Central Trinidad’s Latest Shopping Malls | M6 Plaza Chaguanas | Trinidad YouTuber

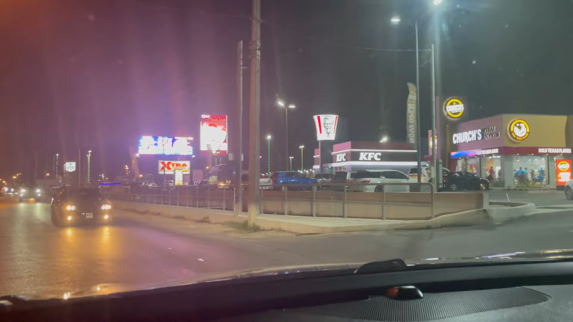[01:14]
Once you're turning into the M6 Plaza, it's right just before you meet the Church's Chicken.